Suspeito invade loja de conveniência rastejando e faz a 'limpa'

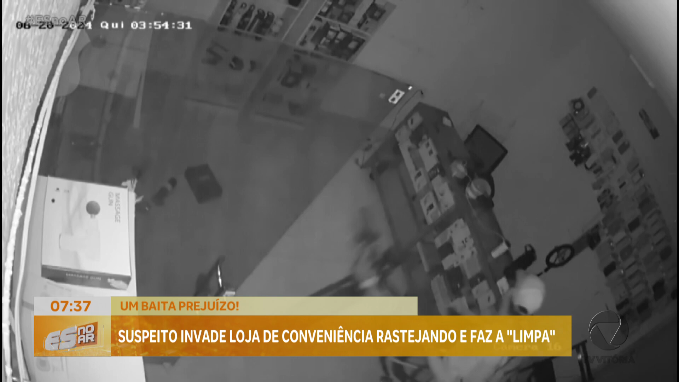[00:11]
depois vai até o computador, né? Olha lá, ele vai até o computador, olha lá lindo, ô cara de pau, vagabundo, pilantra, safado, bandido! Aí depois ele sai da loja levando todos os objetos. O comerciante não tem esperança de recuperar os produtos roubados e já calcula quanto teve de prejuízo. Manda para o ar. As câmeras de vídeo monitoramento flagraram a ação do criminoso.